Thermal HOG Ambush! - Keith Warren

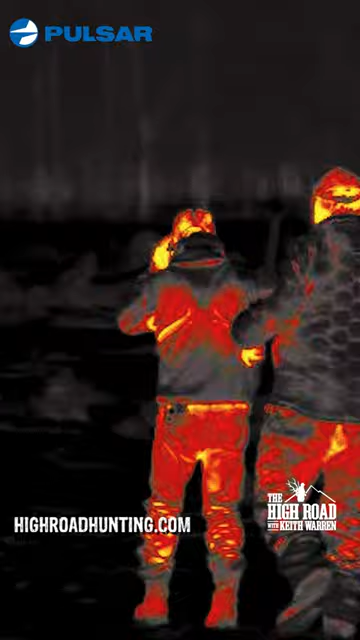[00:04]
I decide okay I'm gonna play the wind I'm gonna ease into where I feel real comfortable with the shot if I get one shot I know I got it and
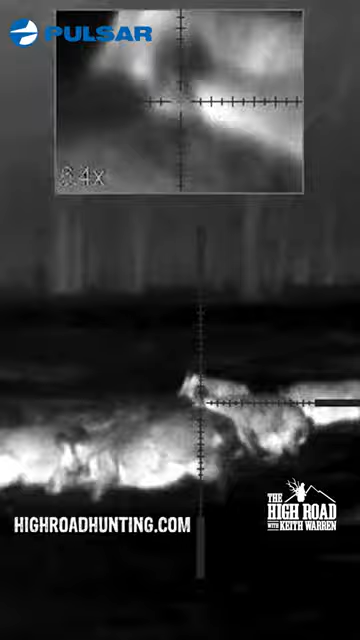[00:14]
she took off running and I'm sitting there looking through the pulsar and waiting for her to fall waiting for her to fall waiting for her to fall and she didn't fall and literally this thing has probably gone several hundred yards and but with the thermal we were able to pick it up real easily and I actually get some good video so we're gonna get her taken care of